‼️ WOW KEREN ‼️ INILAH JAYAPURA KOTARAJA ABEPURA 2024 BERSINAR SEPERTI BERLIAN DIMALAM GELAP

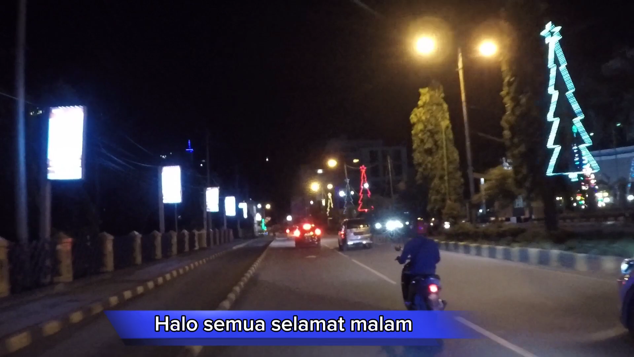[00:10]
Halo semua, selamat malam, selamat datang di channel YouTube saya Papua 10 Mal 80, di mana malam ini menggandeng kita dalam perjalanan visual yang memukau.
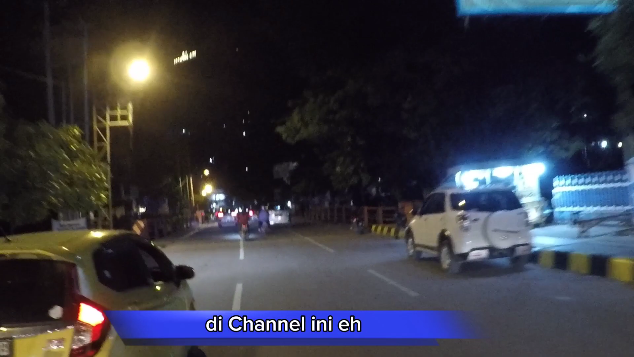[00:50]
Untuk malam ini, gemerlap cahaya di Kota Raja Jayapura,
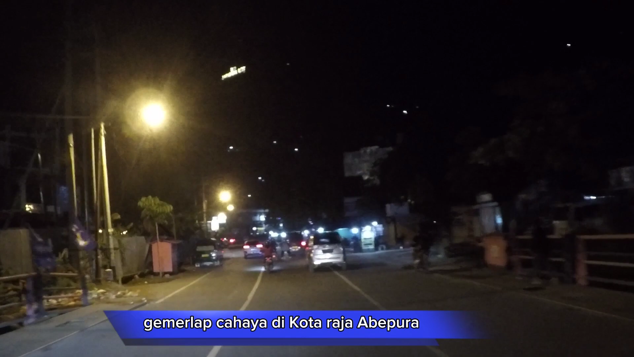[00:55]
lampu-lampu jalan yang bersinar menari membelah kegelapan, menciptakan lorong-lorong terang yang memikat.
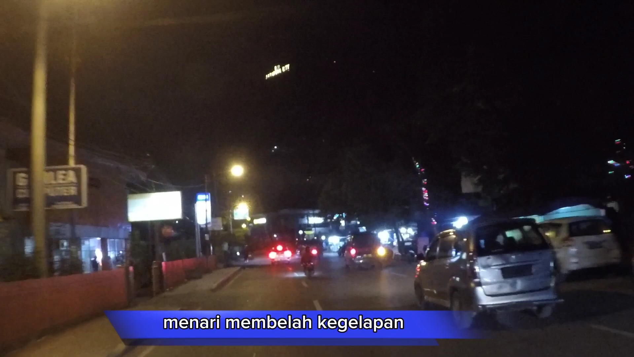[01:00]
Mungkin tidak terdengar suara langkah kaki di trotoar dan bisikan angin malam yang memberi ruang bagi rahasia
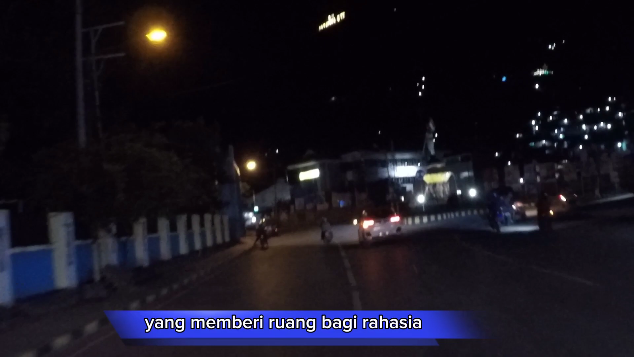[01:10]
yang teman-teman bisa melihat warung-warung kecil bersinar seperti berlian di malam yang gelap,
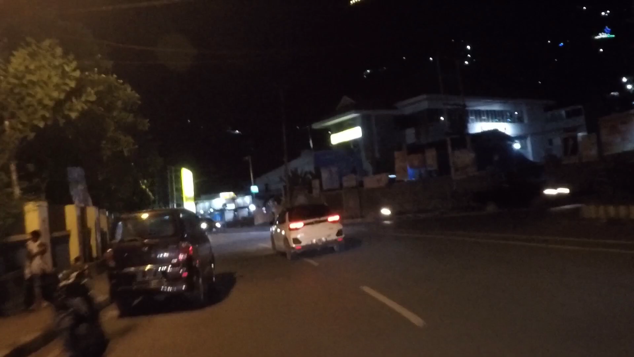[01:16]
menawarkan aroma lezat kuliner Papua yang menggoda.
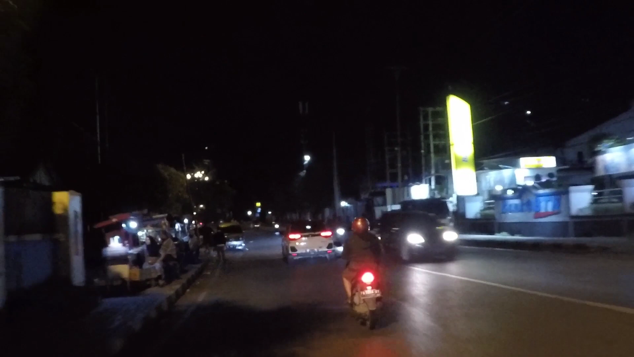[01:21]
Cahaya lampu sederhana di rumah-rumah tradisional menciptakan siluet yang indah, seakan waktu berhenti sejenak. Malam ini di Kota Raja Jayapura menghadirkan suasana yang tenang, yang membius jiwa dan merangkul setiap penghuni dengan kehangatan magisnya.